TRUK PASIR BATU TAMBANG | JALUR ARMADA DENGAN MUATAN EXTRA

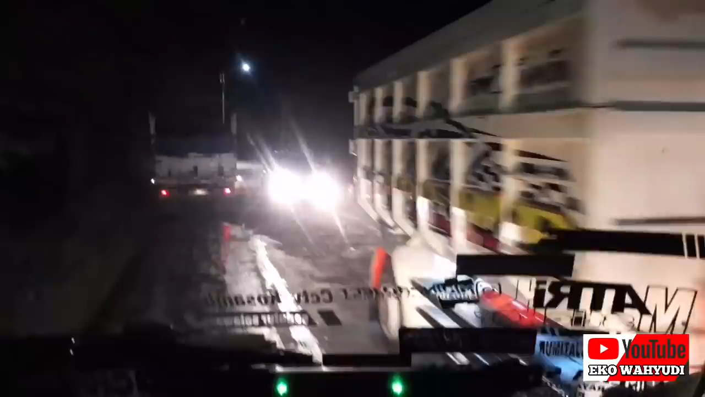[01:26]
dimana ini banyak banget truk pasir
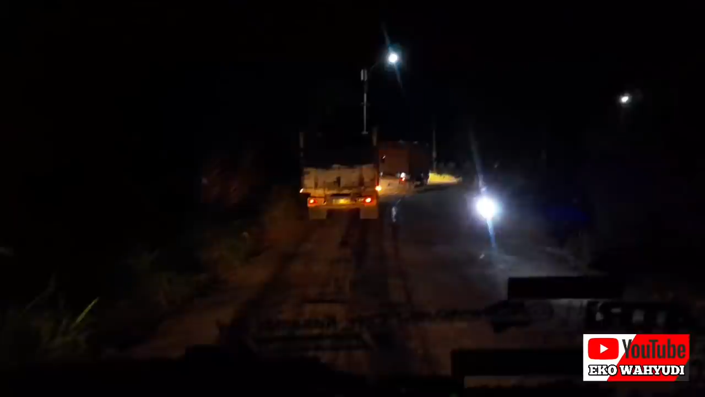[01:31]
karena kan kebetulan ini tadi Mas Wisnu nggak ikut muat nih ini kosong dia di rumah
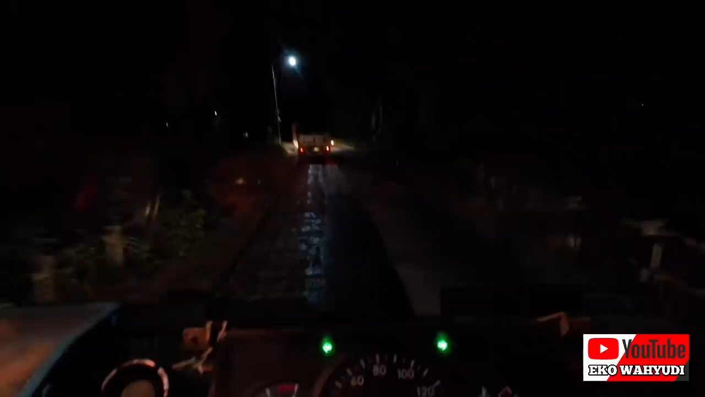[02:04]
rafli yang kuning jadi ini muatannya barengan cuman tadi tuh aku sudah kelar muat truk yang kuning baru berangkat terus ini aku pulang duluan nanti setelah sampai rumah berangkatnya barengan karena untuk bosku kan dia juga di rumah nggak ikut muat
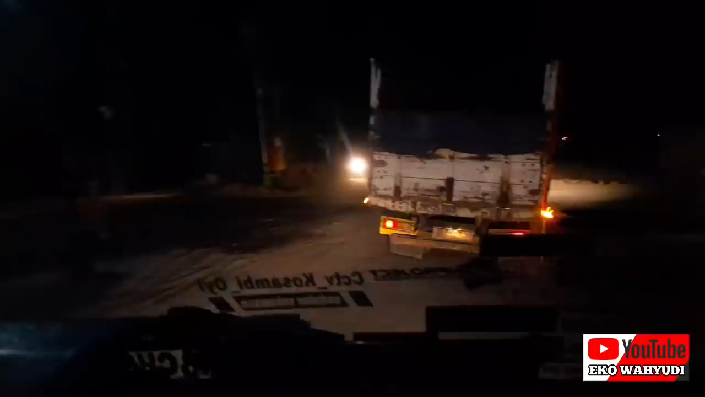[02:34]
di sini tuh semakin malam semakin rame ya
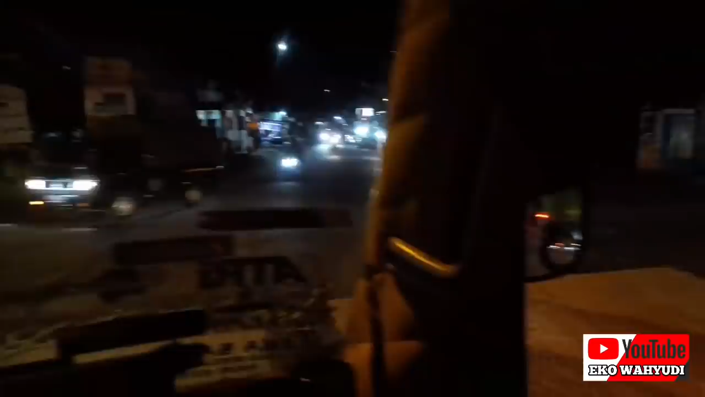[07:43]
Alhamdulillah sampai juga di jalan Klaten Yatinom Boyolali ya ini udah jalan utama
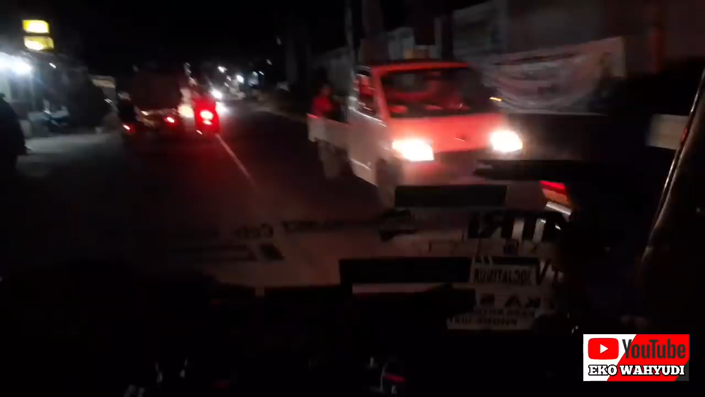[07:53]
jadi itu tadi sedikit video dari saya sedikit hiburan dari saya perjalanan di lokasi ini ya bareng sama truck pasir cuman sayangnya malam hari jadi tidak begitu jelas tidak videokan aku banyak banget